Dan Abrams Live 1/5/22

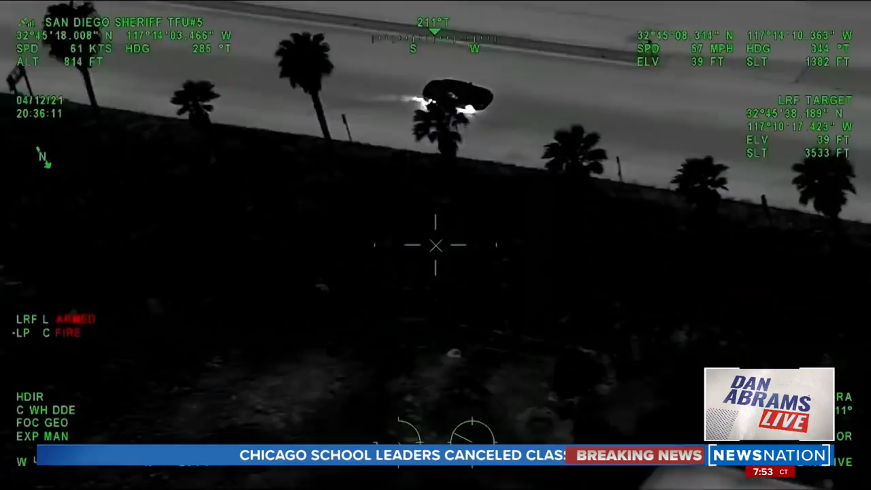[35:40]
Police were chasing a car on an expressway driven by Christopher Marquez, who had been involved in a shootout with an officer days earlier and who also had shot a bail bondsman during the chase. Marquez fired shots at police at least three times.
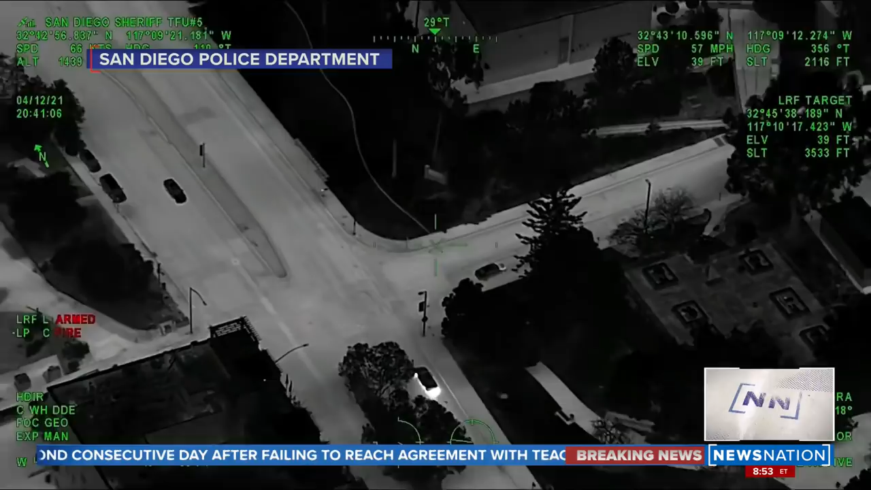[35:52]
After leaving the expressway, the suspect drove towards a high school that was closed for the day. All right, he's got a gate. Just ran the gate into a complex. Looks like a, uh, high school football field. Uh, coming across the football field. Uh, it's gonna be 1405 Park Boulevard, 1405 Park Boulevard.
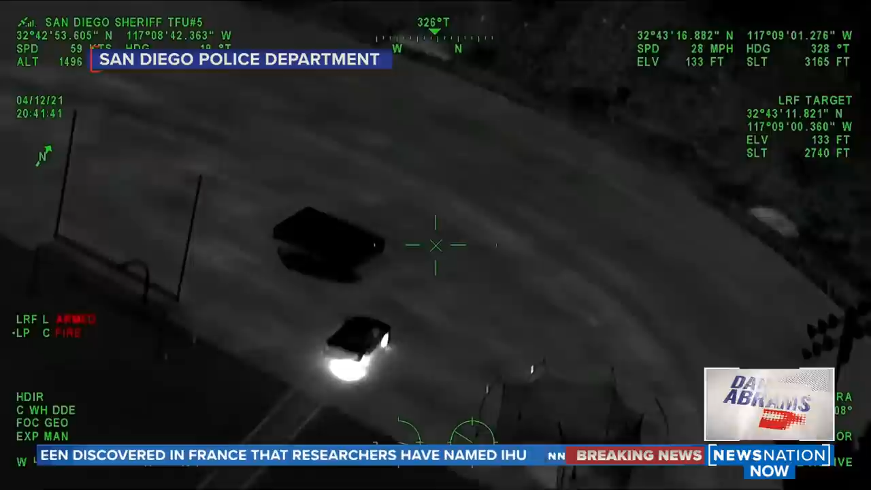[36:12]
Vehicle's coming to a stop. All right, we got two running. Marquez and a woman in the passenger seat ditched the car. They ran and climbed an embankment, then hidden some bushes. During that time, officers set up a perimeter around the campus. Police saw Marquez holding a rifle as he and the woman moved from the bushes, then hid in a dumpster.
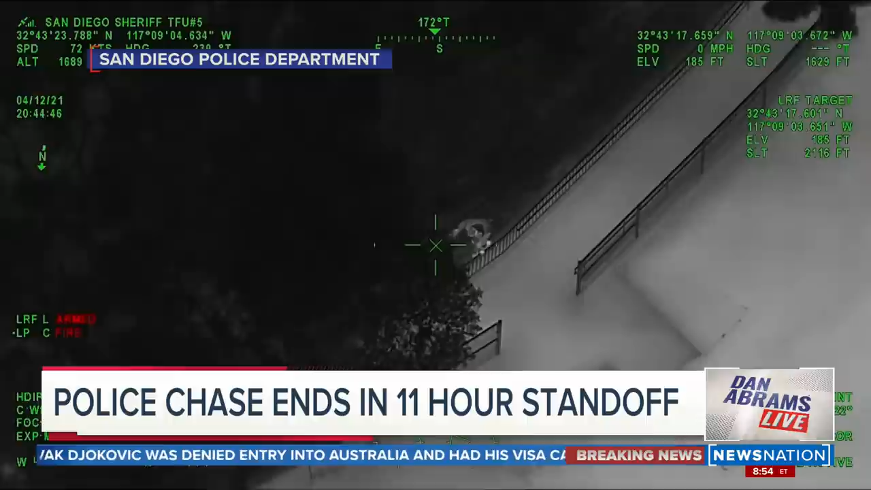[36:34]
Emergency note negotiators and the SWAT team were called in. A standoff continued for 11 hours.
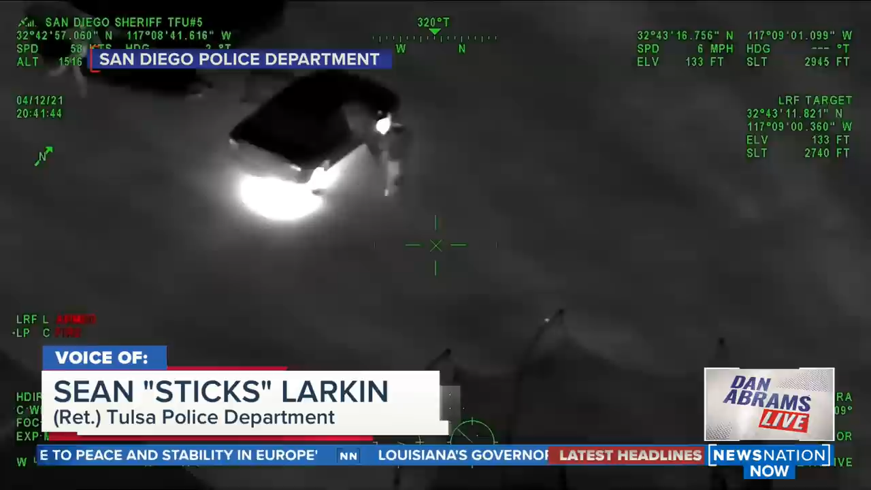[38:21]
I mean, she's the driver of that car. And after the 11 hour, you know, ordeal in this dumpster, she decides, hey, I don't want to be here anymore. I don't want to be a part of this. I want out.